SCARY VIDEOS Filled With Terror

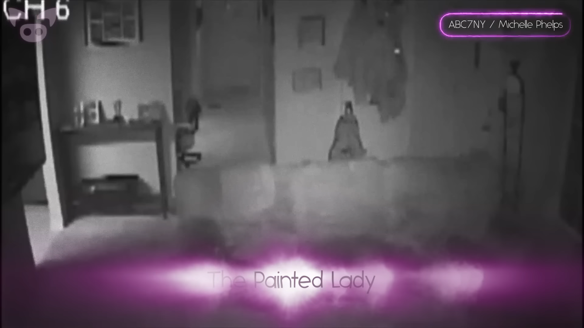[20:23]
a family woke up to find their house turned upside down without any immediate clue as to what or who had caused the chaos. The answers only surfaced after the family checked their home surveillance footage.
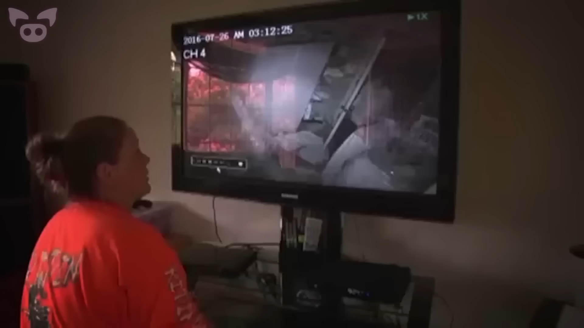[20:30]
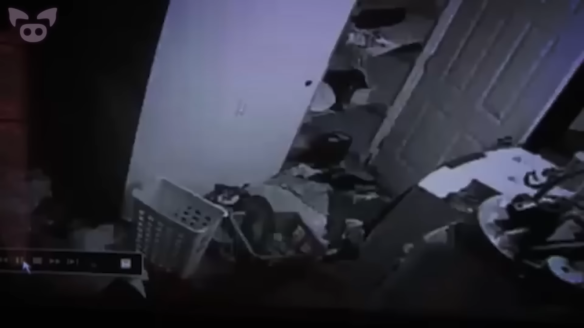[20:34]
They checked their security video and discovered their home had an unwelcome visitor in the night. Michelle Phelps and her husband were shocked when they reviewed the video, which shows a stranger wearing face paint entering their home late at night.
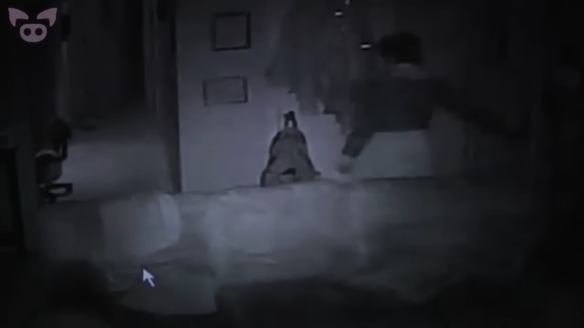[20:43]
It's so violating in so many ways. This is, you know, your safe haven.
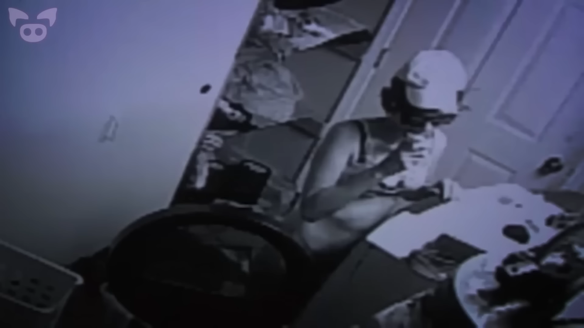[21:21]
The haunting images of the stranger moving about their home left the Phelps family feeling violated and deeply unsettled.
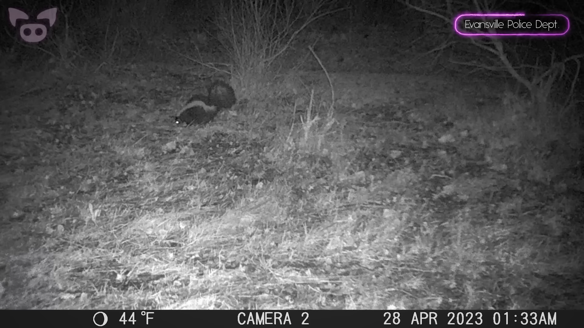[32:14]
Turkeys, a raccoon, a skunk, a fox, and even a deer.
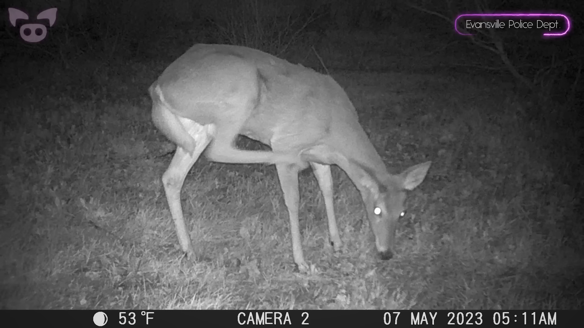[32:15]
However, nestled within these innocent shots was something deeply unsettling.
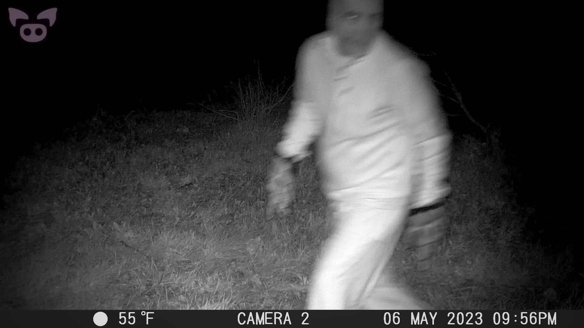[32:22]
Buried among the routine images was a series of photographs showing a blurred figure, appearing to be a man in athletic wear approaching the camera. Closer examination reveals a face and hands that seem decidedly inhuman.
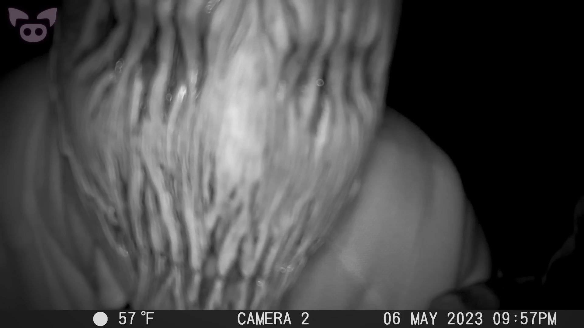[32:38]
And here, a final, nightmarish close-up of the figure's face. The photos quickly incited a flurry of reactions. Many locals were not amused, speculating that someone had staged a prank after spotting the camera.
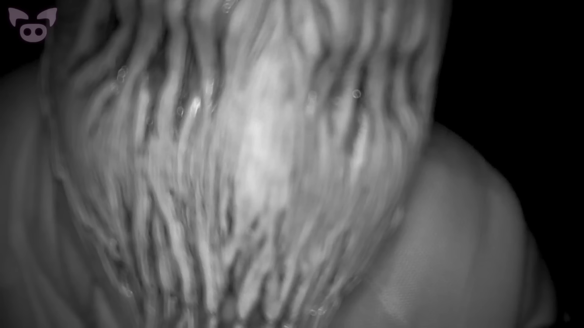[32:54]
One skeptical commenter even suggested the police department might have orchestrated the strange appearance themselves.
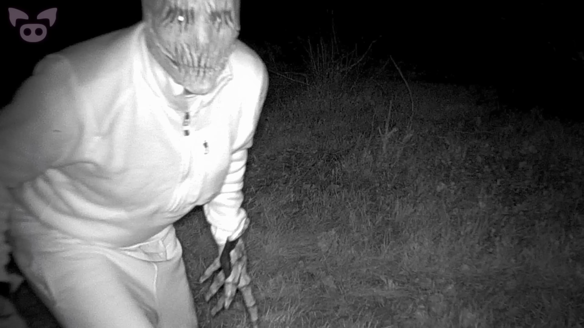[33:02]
However, not everyone dismissed the eerie figure as a hoax. A few believers interpreted the figure as potentially paranormal, noting it has eye shine and is not human.
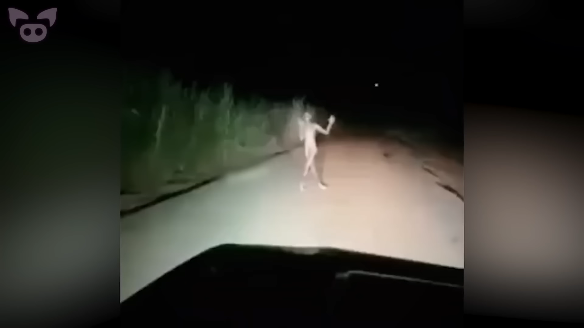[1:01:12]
This brief clip, uploaded to TikTok by elkkui.tv, comes with a description that reads, "Found this in the middle of nowhere." Take a look at what the video shows. As you can see, there's some sort of figure standing in the middle of the road attempting to divert the oncoming car in another direction.